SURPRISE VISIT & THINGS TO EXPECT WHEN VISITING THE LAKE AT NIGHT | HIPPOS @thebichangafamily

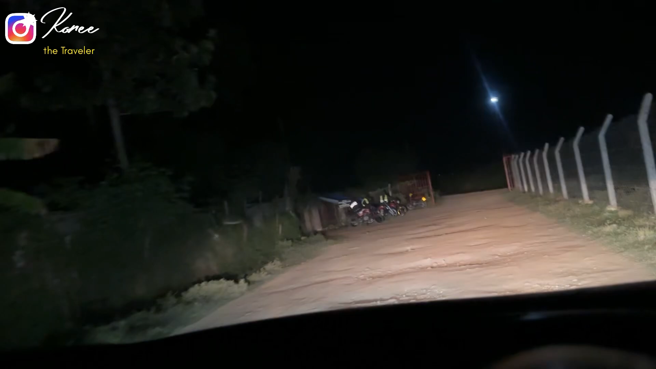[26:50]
Do you think they are still open? I hope so. Because I can see some motorbikes guys are there. And I think if they were not open, the motorbike guys wouldn't be there. Yeah, and I can see the Rakistani couple. They are behind us.
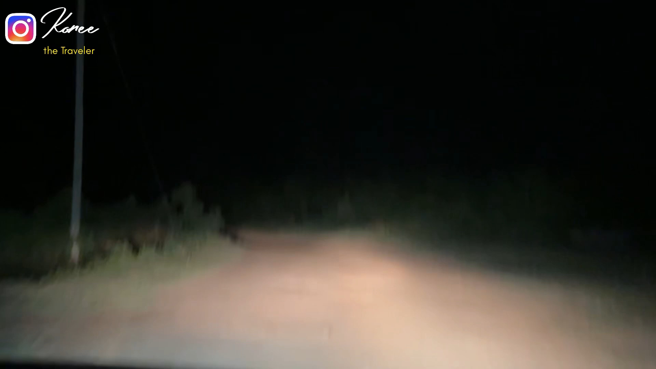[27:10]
So, and they usually close the gate. Yeah, see, I told you. They usually close the gate. What time? But let us just find out. Yeah. There's a time I saw a hippo crossing the road, this road. Let us see.